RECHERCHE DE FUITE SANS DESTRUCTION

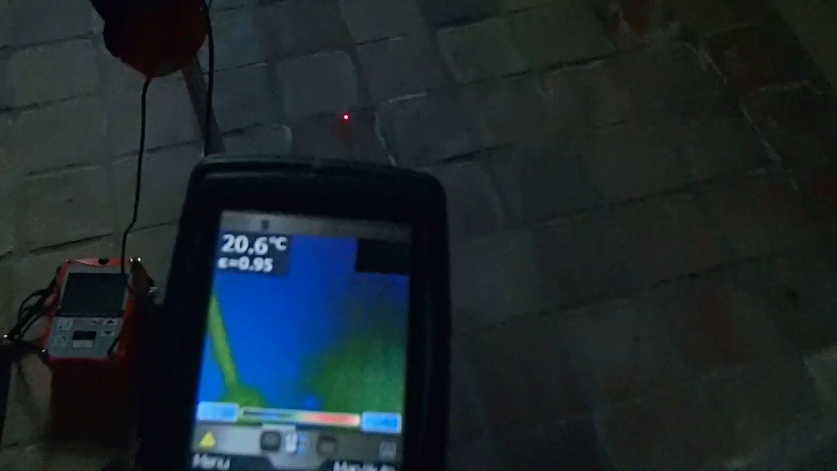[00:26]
On screen: spot 20.6°C
Il s'avère qu'avec la caméra thermique, c'est une fuite d'eau froide, mais ce n'est pas sur l'eau chaude.
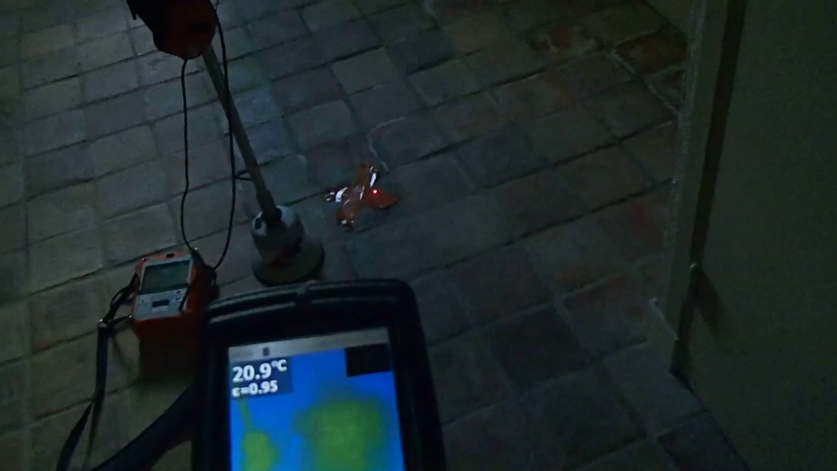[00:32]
On screen: spot 20.9°C
On a eu de la chance, la caméra thermique nous a donné une différence d'un degré qui a permis de dire que la fuite serait là,
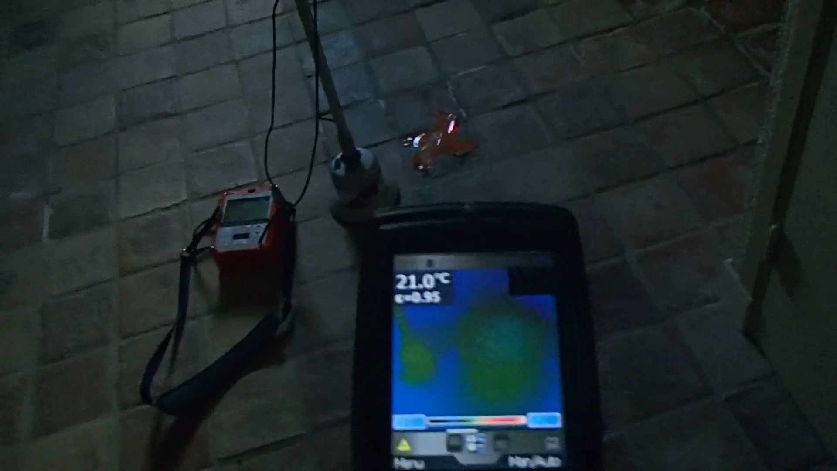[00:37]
On screen: spot 21.0°C
sur le réseau d'eau froide et non pas d'eau chaude.